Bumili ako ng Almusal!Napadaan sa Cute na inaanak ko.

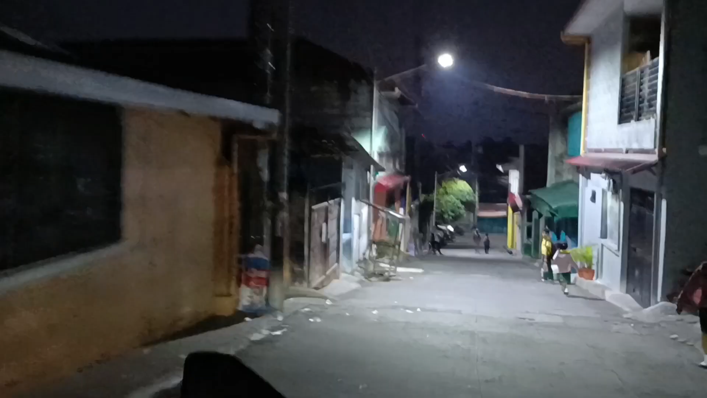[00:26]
Madaling tao kung mapasok na ako. Ayun kayo, sobrang dilim na. Mga 5:41 pa lang, charot.